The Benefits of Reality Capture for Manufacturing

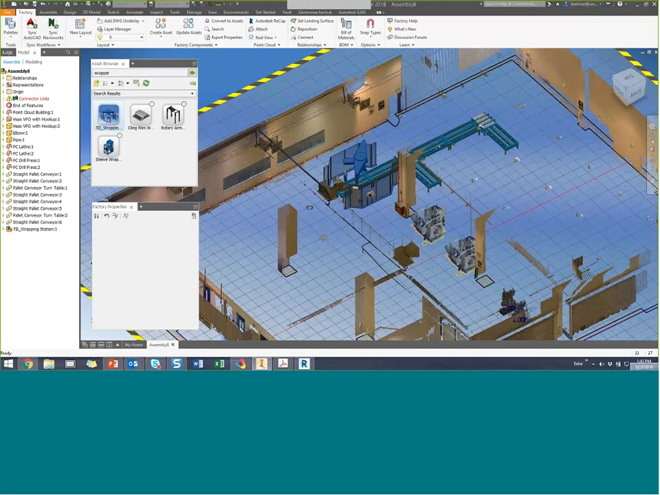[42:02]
So I have a design – pretty nice – a design here.
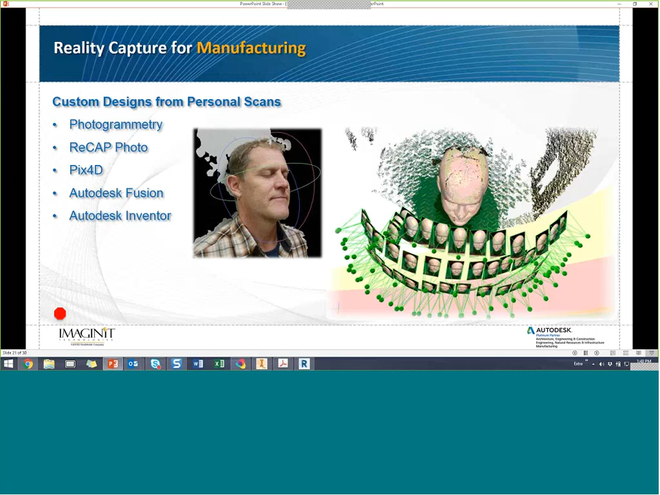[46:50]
But we have a tool called Pix4D that allows you to do photogrammetry from a video. And it works very well, very well. And through that particular tool and a couple of other tools, we were able to develop a custom workflow for this customer that proved the concept that was possible to do that. The original scan you see here, it looks like our poor guy has oatmeal all over himself, but that's the artifacts of the video. We're able to filter those out through a tool called Recap Pro. Oh, I'm sorry, Recap Photo. I need to make sure I call it the correct thing now. They just changed the name of it. Recap Photo allows us to take mesh data.
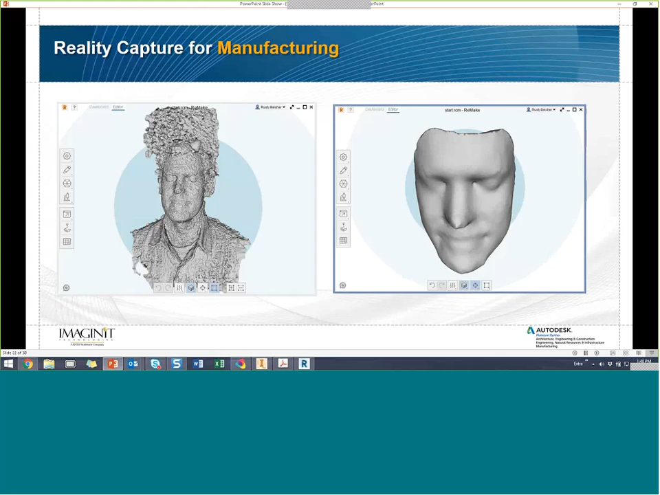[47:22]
This is a mesh. It comes from the scan. It allows us to smooth it out and solve it for, what I call a watertight mesh. You can take the watertight mesh into Fusion. Autodesk Fusion is Inventor's manufacturing software of the future. And they have an export utility from the Recap Photo tool that sends this over as what's called a quad mesh.